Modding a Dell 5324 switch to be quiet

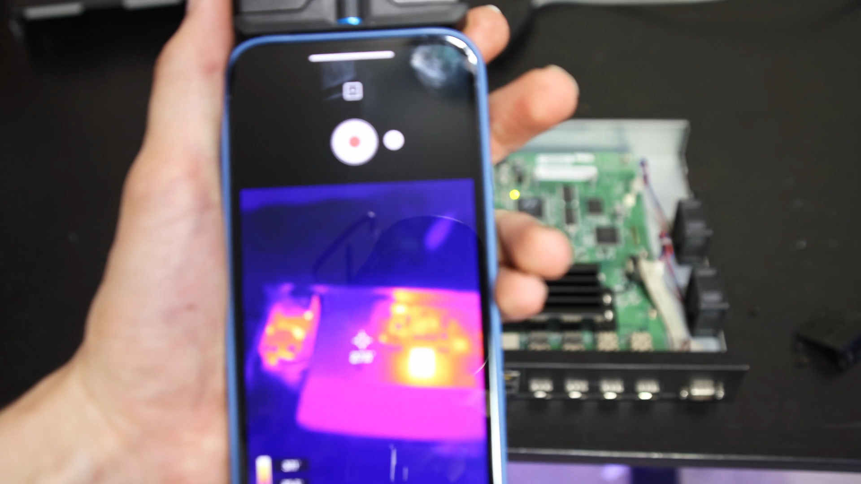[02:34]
Looking at the thermal camera the main hot spot is this little center chip right here and according to the thermal camera it's running at about 37 38 degrees. The other main spot where a lot of heat is coming from is the power supply which is also in the mid 30 degree range. Everything else is pretty cool including that giant heat sink here isn't really doing anything in the middle and this other little chip here doesn't seem to be doing much either.